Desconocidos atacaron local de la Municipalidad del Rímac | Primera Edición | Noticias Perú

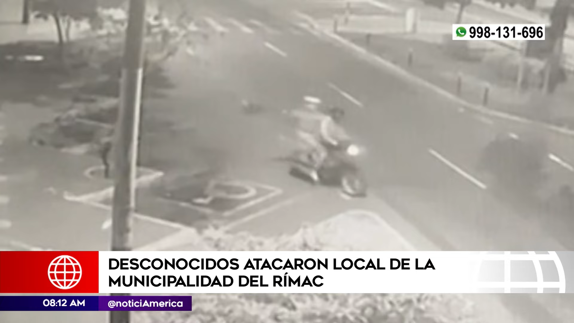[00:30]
un sujeto de casco blanco lanzó una bolsa a la vereda y de inmediato comenzó a realizar cerca de ocho disparos hacia esta sede de la municipalidad.